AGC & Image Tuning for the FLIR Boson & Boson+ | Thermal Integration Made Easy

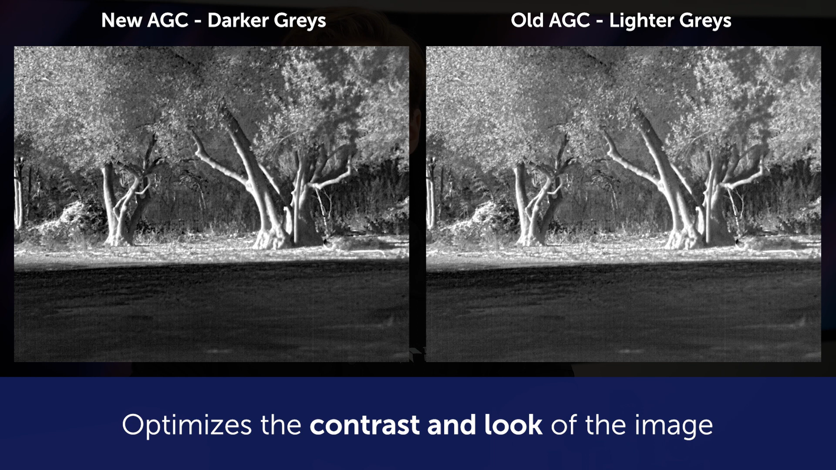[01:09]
Please note that screen and display technology does not work with 14 or 16-bit monochrome images.
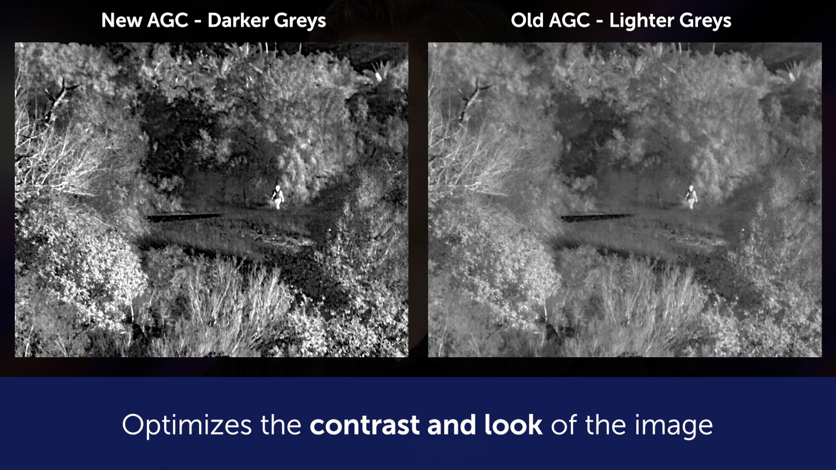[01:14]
Boson has many AGC parameters to tune for your application. Max gain increases contrast in low contrast situations, but will also increase other sources of noise.
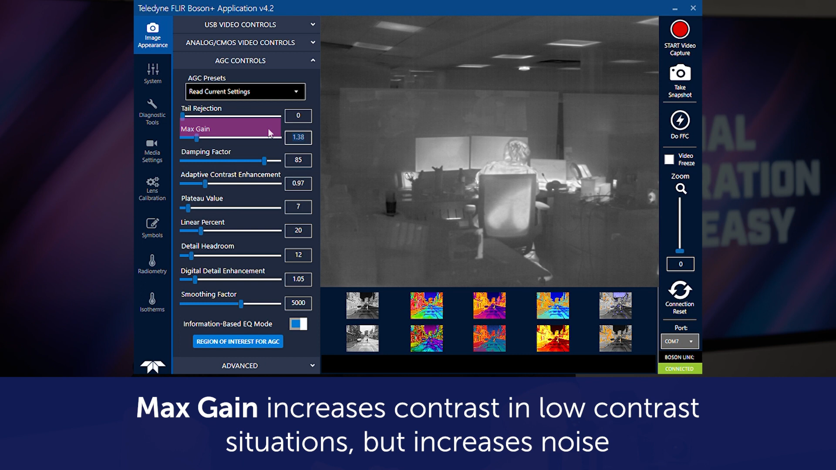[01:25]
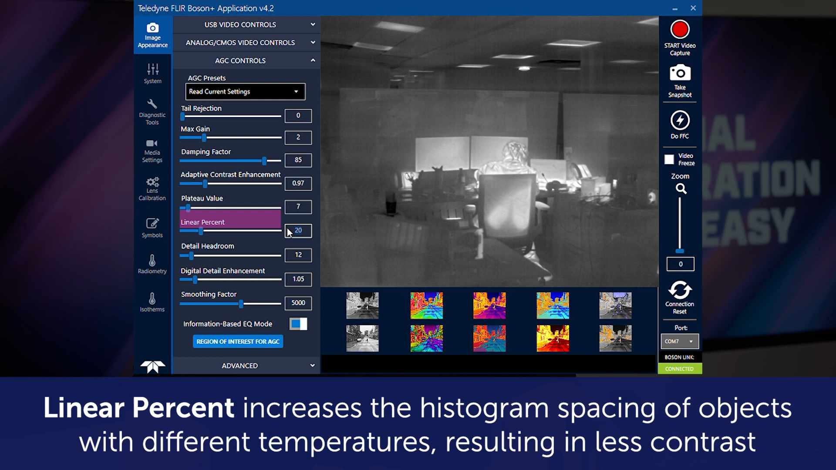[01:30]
Linear percent increases the histogram spacing of objects with different temperatures, which will decrease overall contrast in dynamic scenes.
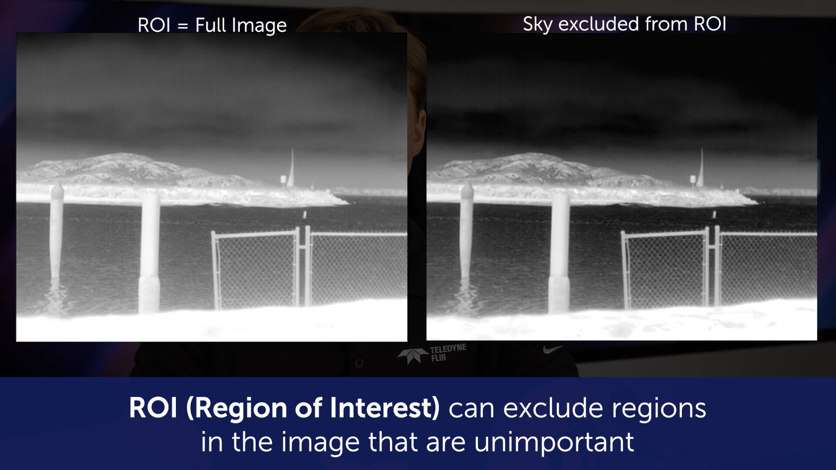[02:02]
ROI can also be used to exclude regions in the image that are unimportant. Outlier cut percent can also be used for this, as it will ignore outlier values in the image,
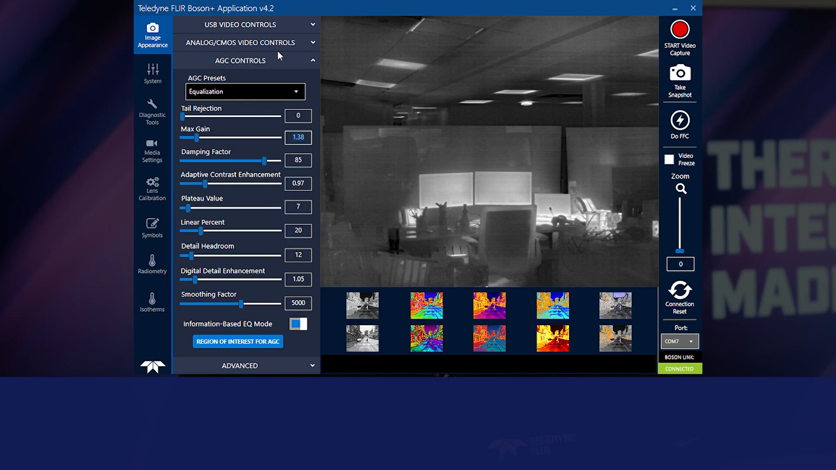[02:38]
For example, prioritizing contrast or lowering noise.
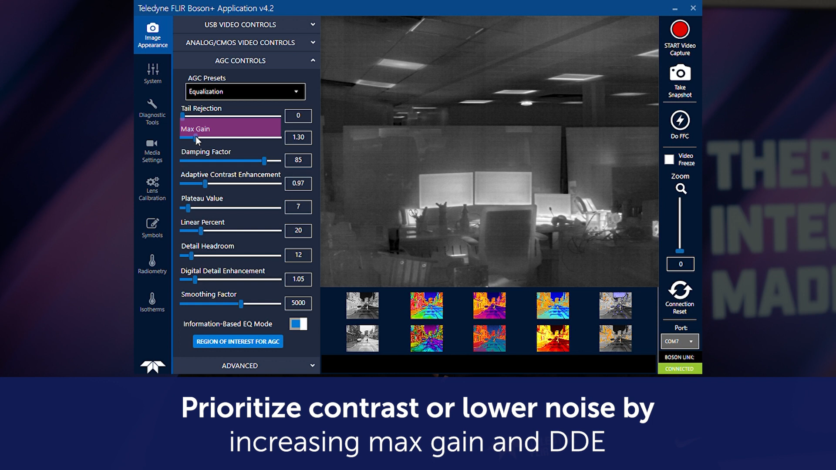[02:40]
To increase contrast, increase max gain in DDE. Do you want to enhance all the scene or specific objects? Increasing linear percent for specific objects, like a deer in a forest, or important hot or cold objects.
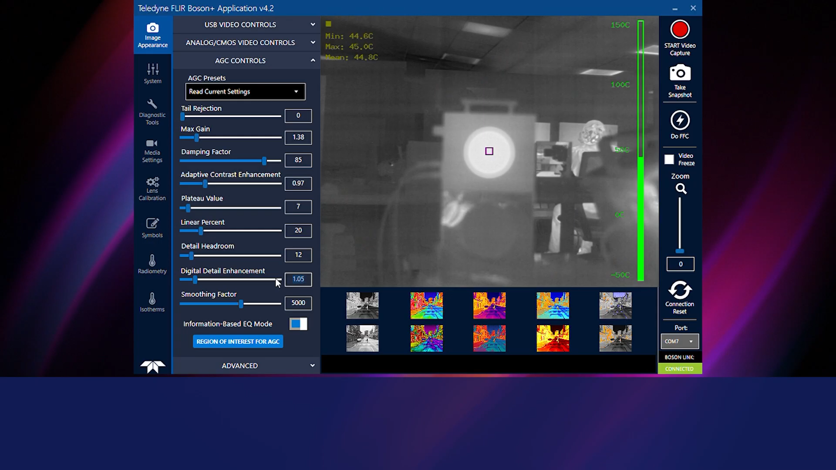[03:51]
On screen: max 45.0°C, min 44.6°C
Changing DDE to 1.25 to improve sharpening.
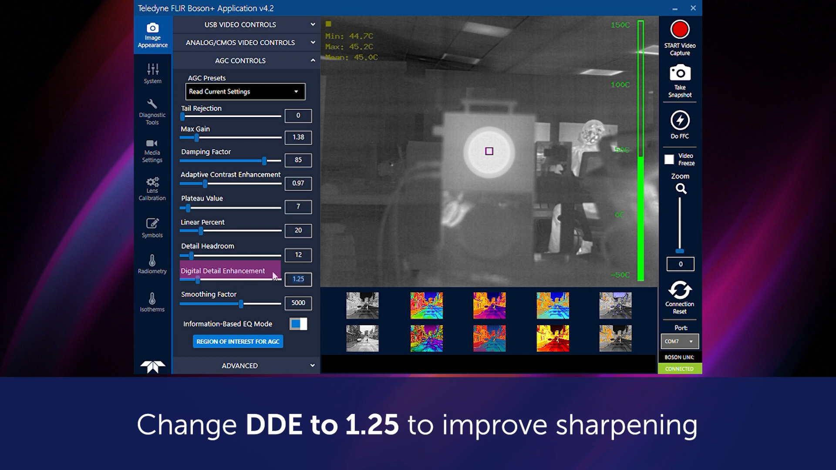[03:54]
On screen: max 45.2°C, min 44.7°C
Changing plateau limit to 15 to bring out details.
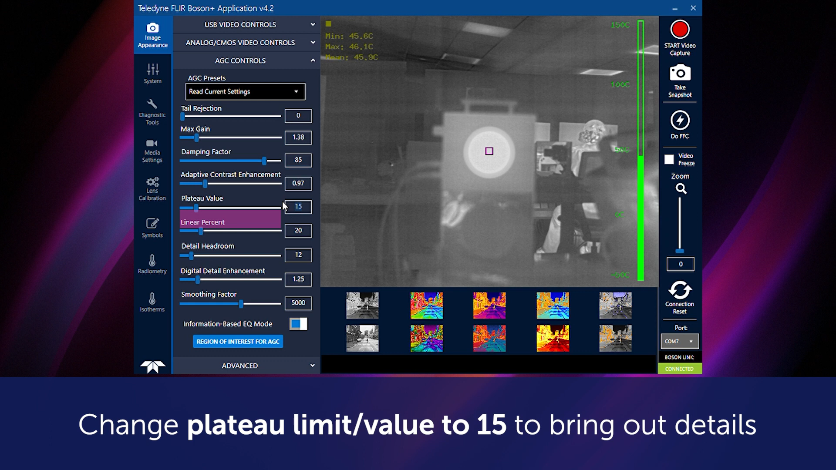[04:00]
On screen: max 46.1°C, min 45.6°C
Changing max gain to 2 for overall contrast.
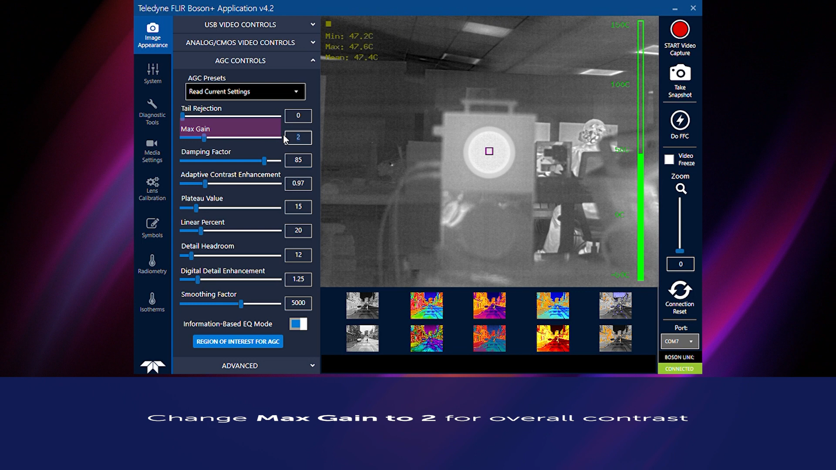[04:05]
On screen: max 47.6°C, min 47.2°C
Changing outlier cut to 1%, also known as tail rejection, to help focus the histogram on important details.
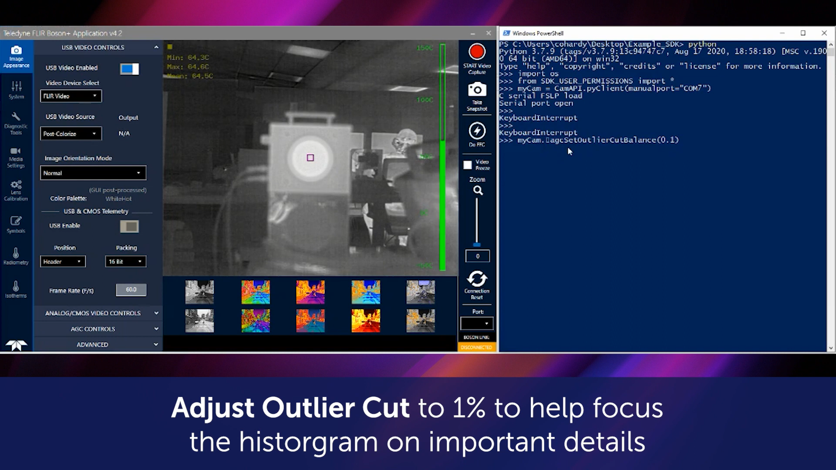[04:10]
Changing outlier cut balance from 1 to 0.1 to deprioritize the sky or cold objects. This must be changed via the SDK or configuration report tool.
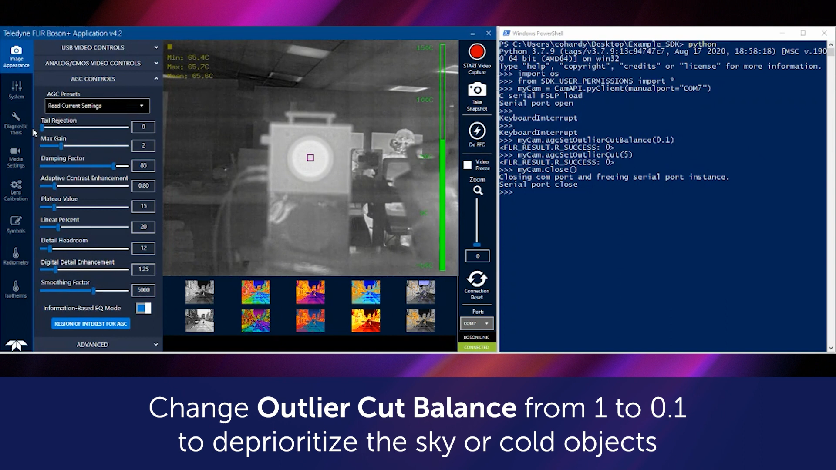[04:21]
ACE going to 0.8 will skew the image darker.
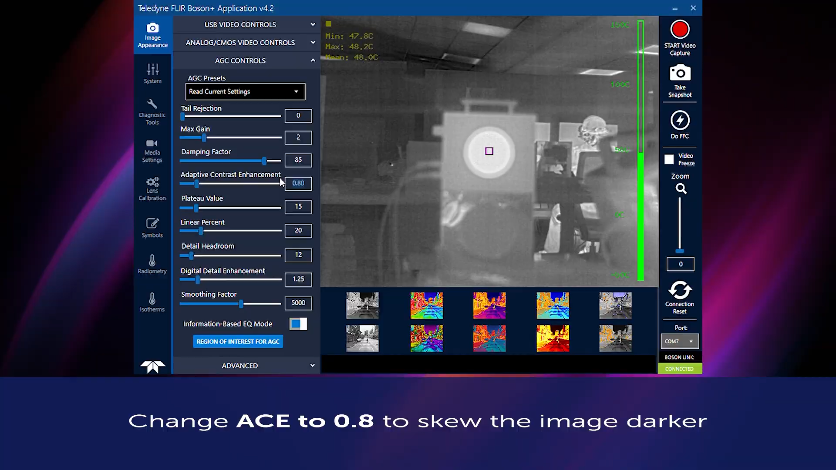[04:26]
On screen: max 48.2°C, min 47.8°C
Boson Plus has an improved AGC algorithm that features higher contrast with more whites and blacks as compared to more middle grays.